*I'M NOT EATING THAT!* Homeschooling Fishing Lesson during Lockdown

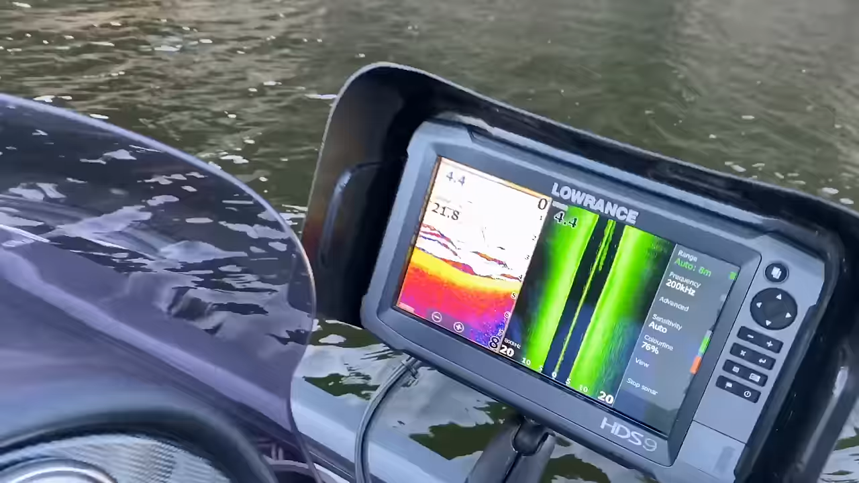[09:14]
So does that mean there's fish here, Andrew? Yeah, all those little lines down here, that's all fish. Ooh. And because, see how that line's quite thick and it only goes, it's not thin, it's is quite that a thick.
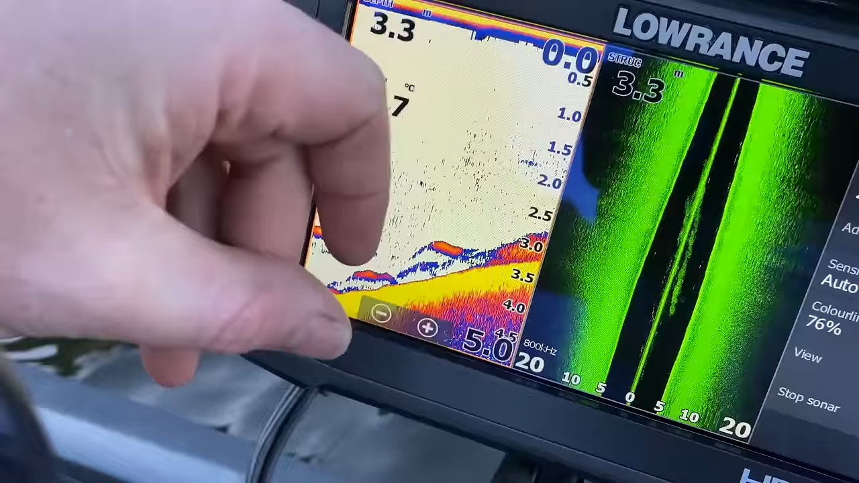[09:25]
On screen: depth 3.3 m
Shark? Yeah. That means the fish are like actually slowly moving around and feeding in this area. Ah, okay.
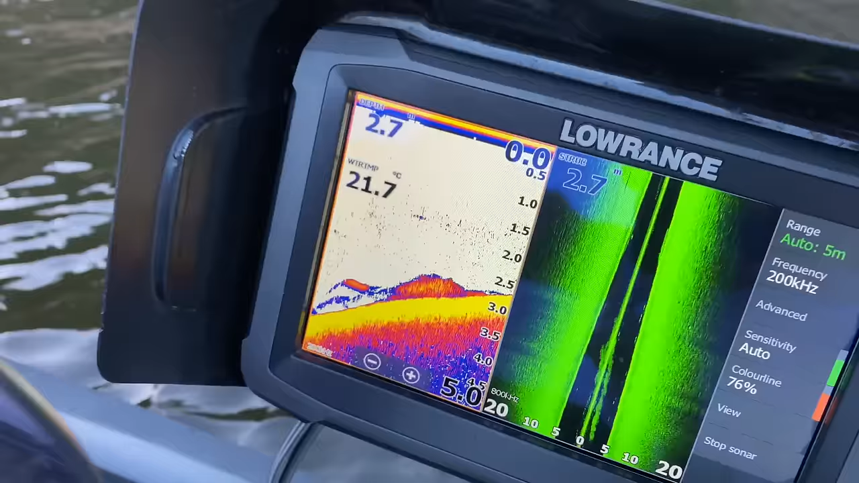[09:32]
On screen: water 21.7°C
As opposed to going really over fast. Here. You think there's sharks? Where?